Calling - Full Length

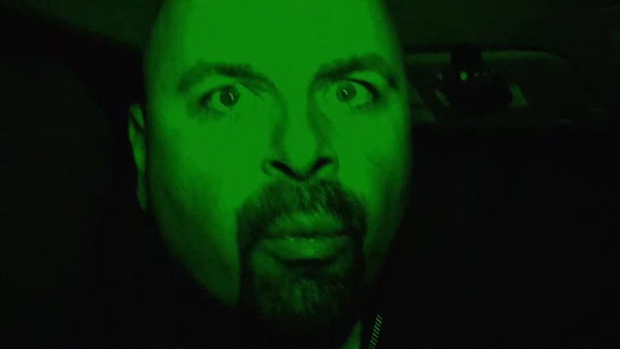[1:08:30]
Don't break this. This is my dad-in-law's. This breaks, I'm dead. Is that good? For sure. All right. Let's do this. We ready for this? Let's go. I don't know.
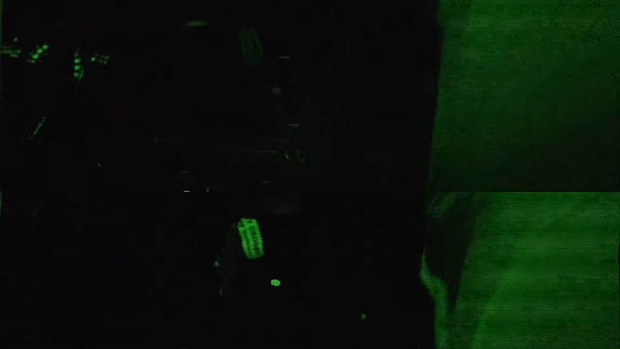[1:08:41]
Okay, let's go. You ready for this? Let's do it.